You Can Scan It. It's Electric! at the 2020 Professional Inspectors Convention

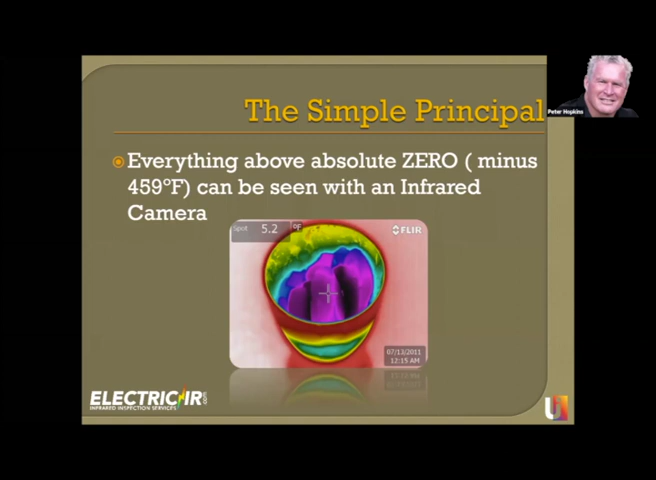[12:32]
So, you know, yes, you're going to see these, these things that sometimes can be up at that high of a temperature, and sometimes there's going to be low temperature. So we're just showing the example how you can see ice cubes and kind of just the difference in temperature with that thermal camera. So one of the key things to know is, is that as you guys look at this slide right here, you can see the image on the left, and you can see clearly that, you know, this is something we can communicate. When we have pain, we can, we will communicate it. We'll cry like a baby sometimes, you know, ow, it hurts. But see, the thing is, is that when it comes to electrical, it doesn't show itself.
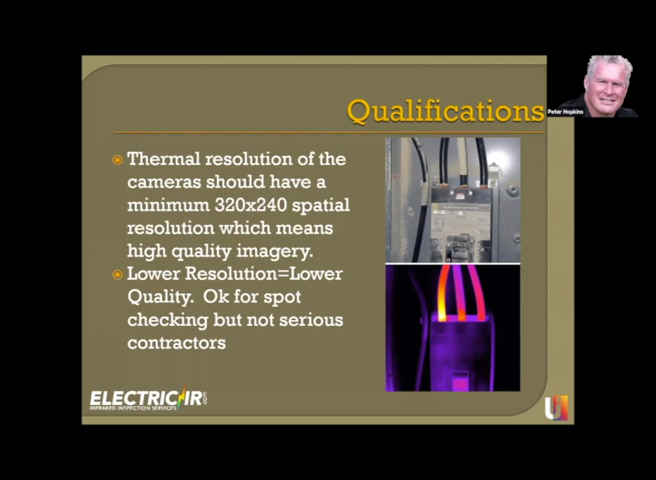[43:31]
to identify when someone doesn't know what they're doing. So you don't want to be that guy who doesn't know what you're doing. And that's why, you know, going through this course is going to help you understand kind of what you need to do to do that. And so, um, this is kind of some examples of just some imagery, uh, levels and these cameras, most, all of these are discontinued. None of these models are, are current today, but that wasn't the purpose of this slide. It was really showing you where, uh, resolution and what you see now, no matter what, no customers, most customers don't ask you what kind of infrared camera you have. They ask you, can you do an infrared survey?
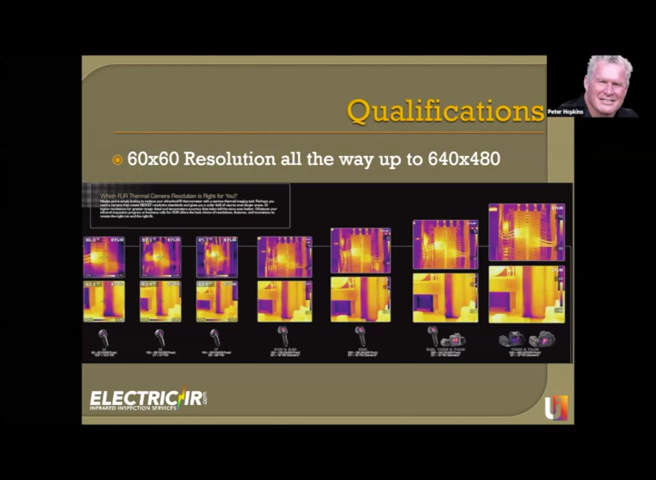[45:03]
Um, and that's the kind of images that you're going to show. So you're seeing missing insulation and one on the bottom image and electrical on the top right, are top of each of those. And so some of the things to be aware about, um, I don't know if, uh,
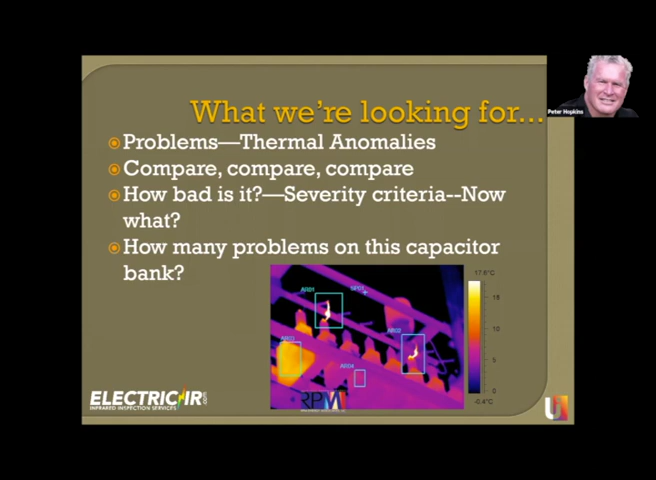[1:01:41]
That same condo today takes me an hour, you know? So most of the time you're just going, wow, that's a cool picture. Wow. We got an explosion about to happen and you're sitting there. And when you get going on this, you're literally taking the picture and already at the next, uh, uh, you know, system. So, um, you know, the key really is, is, uh, as you look at this photo, you don't realize it's changing in front of your eyes. And when we first started that photo, the photo was starting off where it wasn't showing anything. Um, it wasn't in tune. And then all of a sudden, you know, we get, uh, when we tune that image,
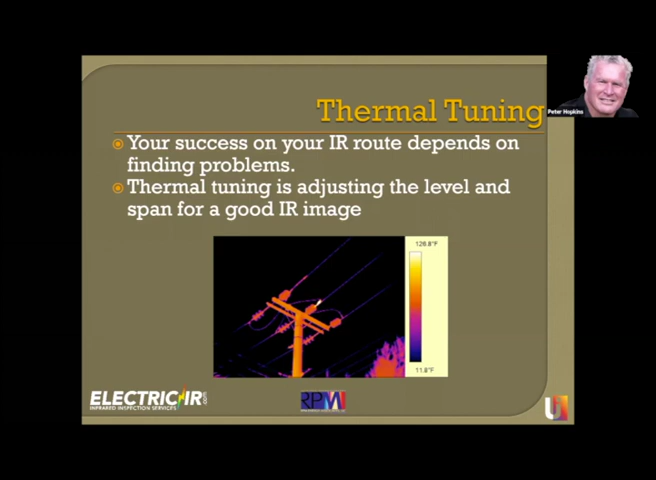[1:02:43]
On screen: scale top 126.8°F, scale bottom 11.8°F
That's a good way to burn up your camera. Uh, that camera receives energy. And, uh, I don't think you want to pump, uh, tens of thousands of degrees into that camera cause you're going to burn your detector up. So just a little tip right there.
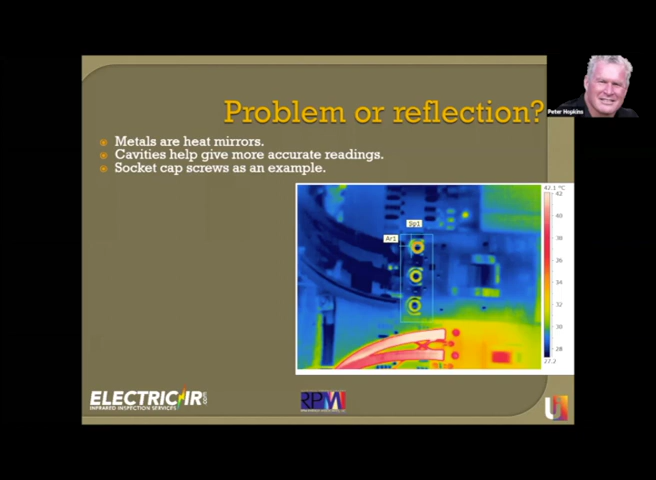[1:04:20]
Well, we've, we've seen this where guys are reporting faults that there are their own reflections. So keep that in mind. Training, of course, will address a lot of these things for you. Um, you know, he wanted to change this out because it was a, uh, his reflection.
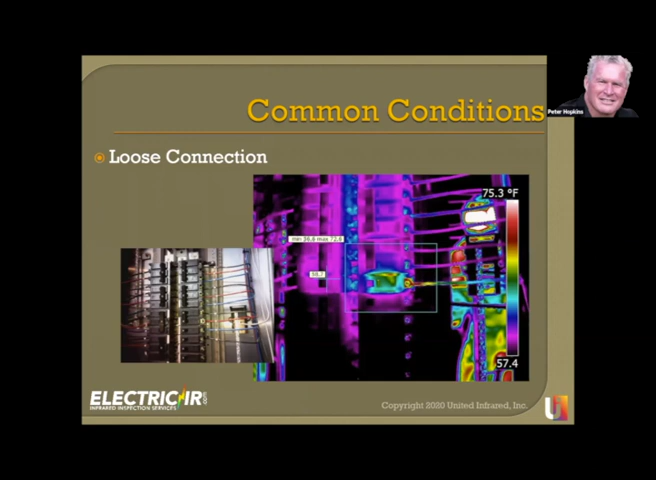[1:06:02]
On screen: scale top 75.3°F
So when you're looking at a connection and you see it's hot right at that, uh, at the screw, then you have an idea that this is, oh, and by the way, look at the right of this. You'll see my reflection in that image. Looks like I'm boiling. But what we're looking at here is just, again, we're seeing a cold wire that goes hot. We know this is a loose connection indication. Um, this is an indication of an overload when you start seeing the heat carrying on the wire out. Now, here's the thing to think about, and you can answer this question to yourself if you know this. This is a 20 amp breaker. What is the maximum load that can go on a 20 amp breaker? All right.
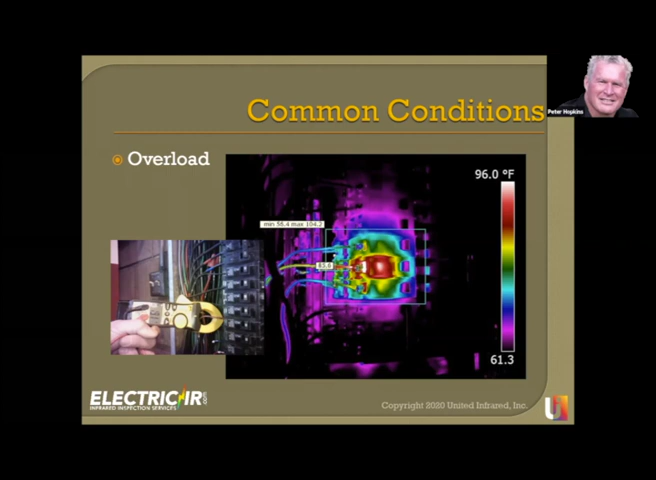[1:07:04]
On screen: scale top 96.0°F
Now I take a load reading and I've identified that we've got an overload. This is a, now that goes into my report. The system's got 19.1 amps on a 20 amp circuit. You need to reduce the load and recheck the connection. So it's an easy one. So NFPA, as I said to you, there's criteria tables. NFPA 70B states the following.